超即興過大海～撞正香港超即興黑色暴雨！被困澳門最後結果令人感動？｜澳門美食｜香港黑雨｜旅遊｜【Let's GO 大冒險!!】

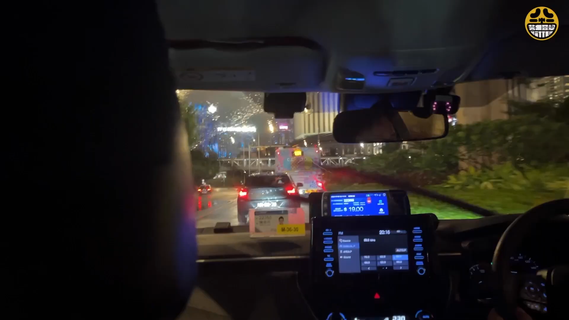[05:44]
啱先揾極都揾唔到嘅嗰架巴士，就喺我哋上咗的士之後見到嘅。
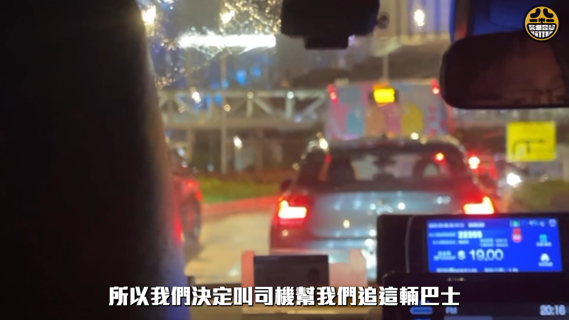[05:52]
於是我哋決定叫司機幫我哋追呢架巴士。
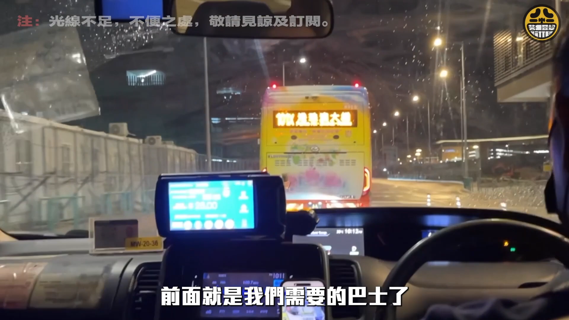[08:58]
前面就是我們需要的巴士了， 是的，這個天窗我們舒服一點，